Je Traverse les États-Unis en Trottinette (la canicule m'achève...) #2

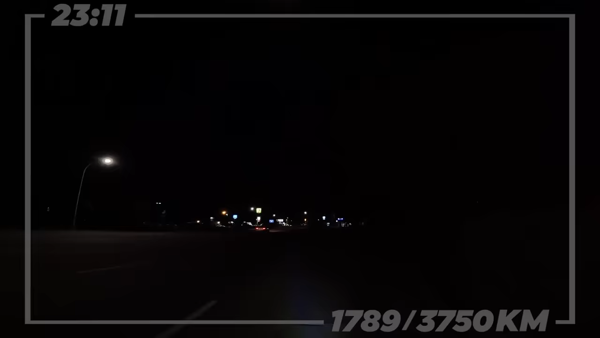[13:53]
Je sais même pas quelle heure il est, mais ça y est, on va enfin d'arriver dans une grande ville. Eh, je suis explosé. On est le 4 juillet, donc depuis tout à l'heure, regardez, il y a plein de feux d'artifice de partout. Du coup, je viens tout juste d'arriver dans une grande ville, je sais même pas le nom de la ville.